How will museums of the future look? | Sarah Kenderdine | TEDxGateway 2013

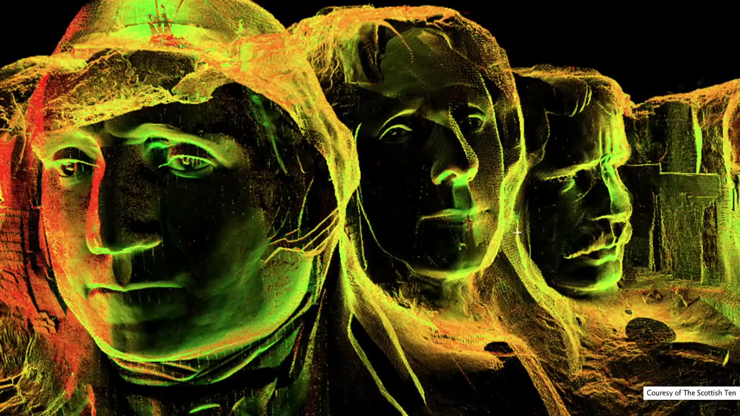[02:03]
Laser scanning, for example, collects billions of points to represent places such as these heads at Mount Rushmore.
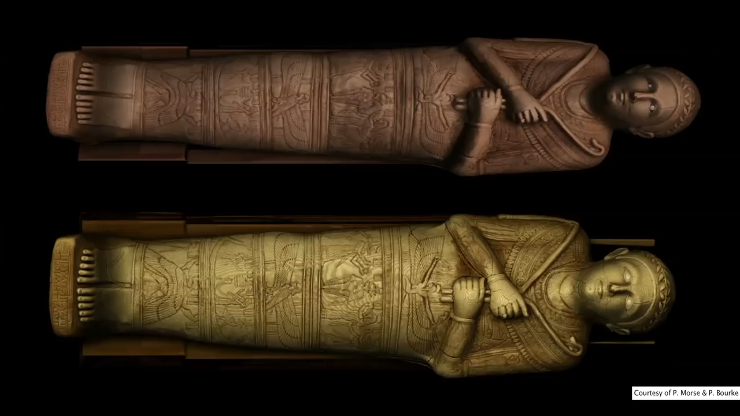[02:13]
We can create precious objects in 3D and peer inside to see what we could not see before.